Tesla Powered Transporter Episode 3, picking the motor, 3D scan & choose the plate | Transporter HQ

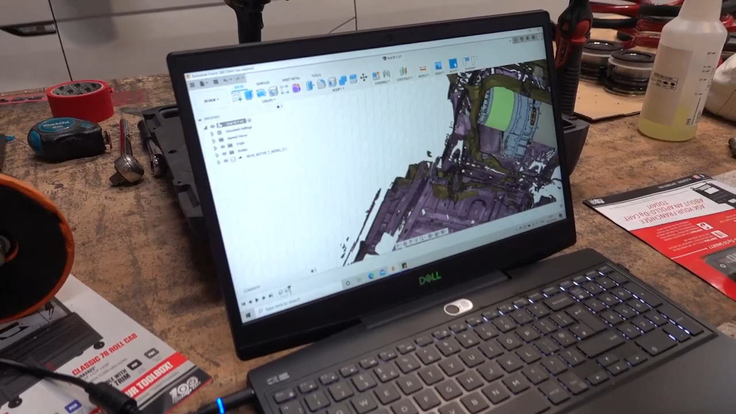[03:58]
helped us realize that we can't do what we hoped we would be able to do and put a small motor in the front just
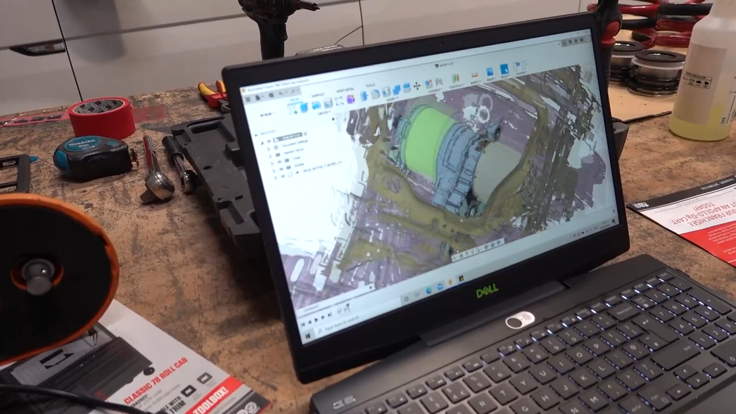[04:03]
because of placement and where the diff is going to sit and moving over